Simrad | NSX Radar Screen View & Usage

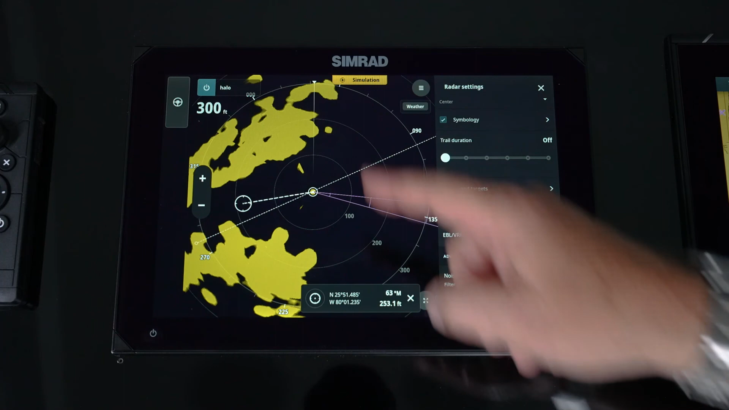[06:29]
But when we're watching birds, you're going to get a target there, a target there, a target there, a target there.
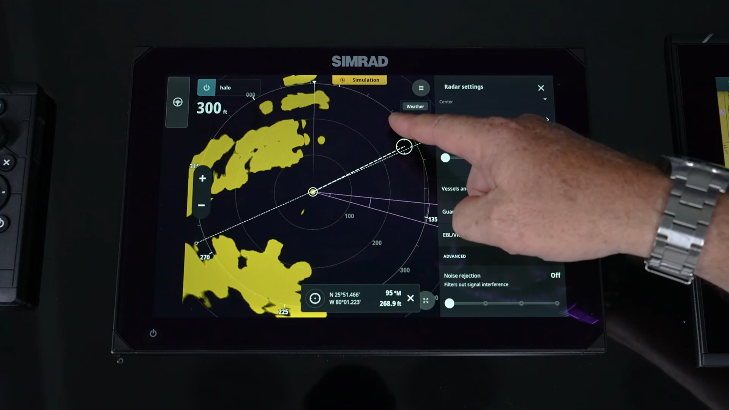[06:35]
So it's always in the same area. But if we don't leave trails on, once it's ranged and disappears, it's gone.